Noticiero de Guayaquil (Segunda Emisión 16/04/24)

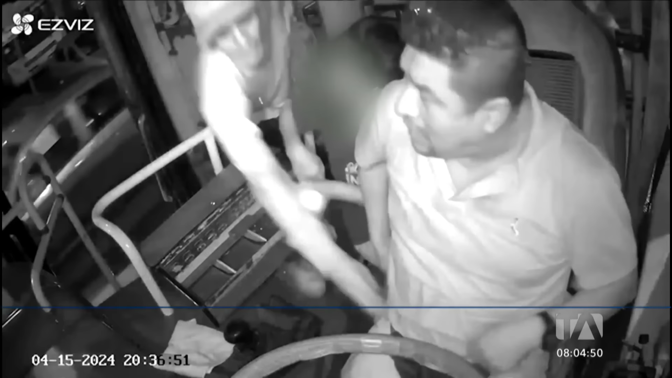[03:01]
Todo quedó registrado en la cámara de seguridad del bus Disco 0350, que cubre el recorrido que va desde el centro de la urbe hasta el suburbio de Guayaquil. El video muestra cómo tres delincuentes se suben a asaltar a esta unidad y tras robarle a los pasajeros,
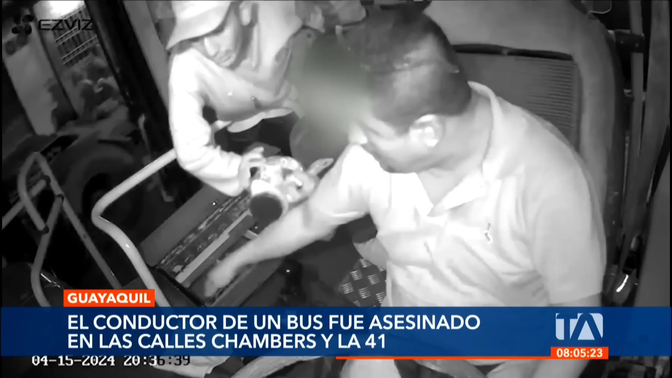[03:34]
De fondo se escuchan los gritos de la acompañante del conductor, pero uno de los antisociales se toma todo el tiempo que necesita para acabar con la vida de este profesional del volante, propinándole dos disparos en su cabeza.